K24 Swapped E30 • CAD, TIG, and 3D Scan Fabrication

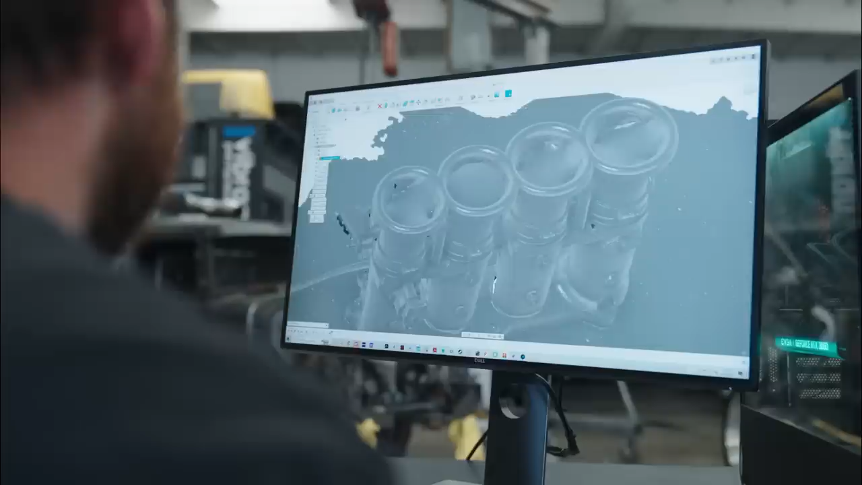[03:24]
But once I figured it out, I was able to cut the throttle bodies in half, and that gave us a cross-section view and all of the information we're going to need to build a filter mount.
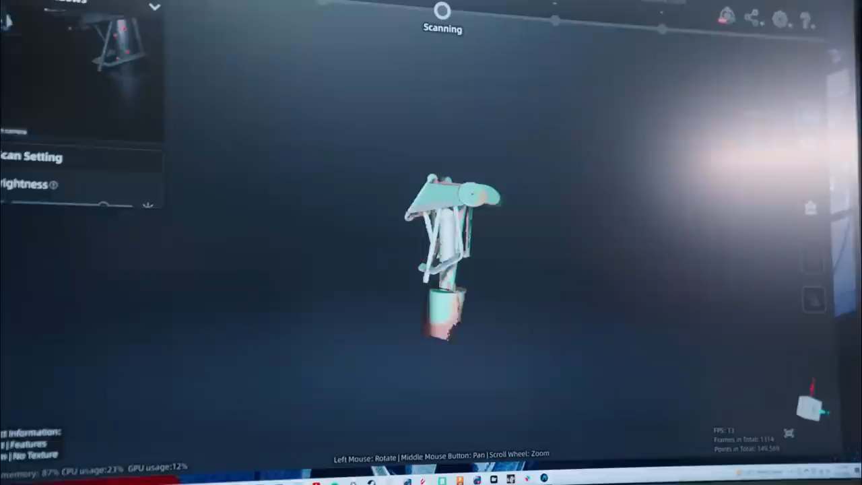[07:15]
We scan the part, we bring the data into the scanning software, convert it to a mesh,